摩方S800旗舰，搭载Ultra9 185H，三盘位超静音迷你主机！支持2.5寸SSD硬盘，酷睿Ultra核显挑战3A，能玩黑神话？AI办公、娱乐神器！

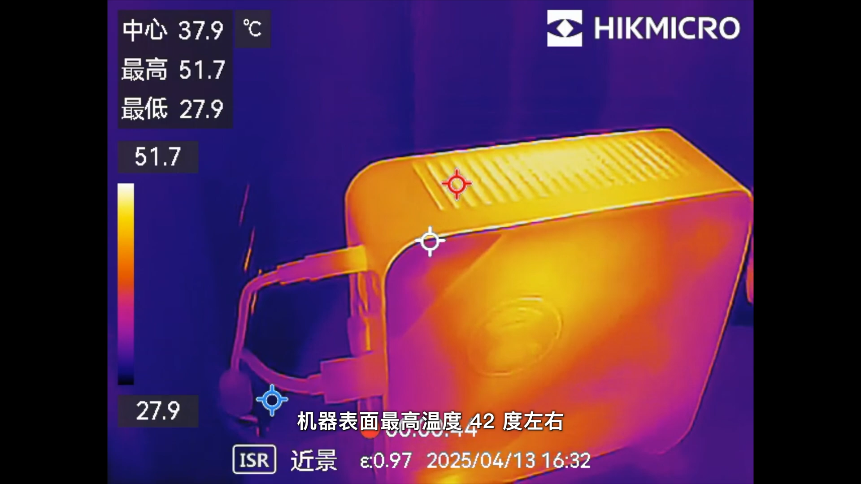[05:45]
On screen: spot 37.9°C, max 51.7°C, min 27.9°C
烤机的过程中机器表面最高温度42度左右热量主要集中在机器的侧面的出风口最高温度55度左右
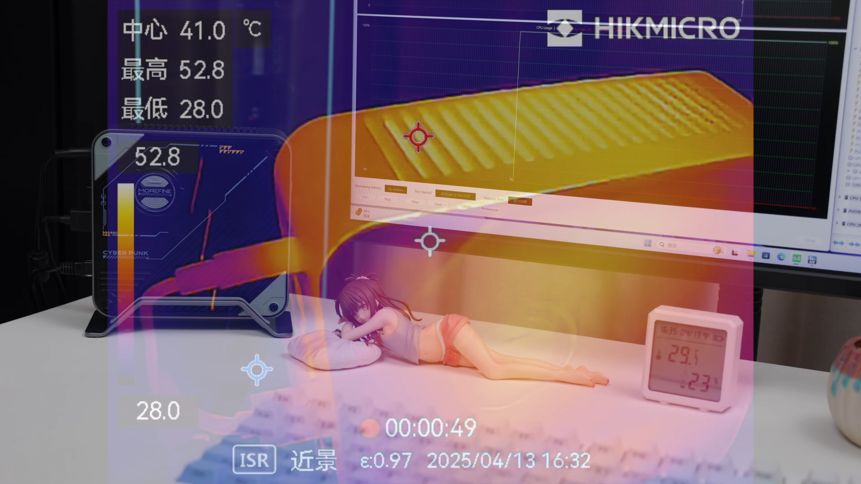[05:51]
On screen: spot 41.0°C
环境噪音44分配我们把分配仪贴近机器分配仪的数字仅仅上涨了2分倍左右机器异常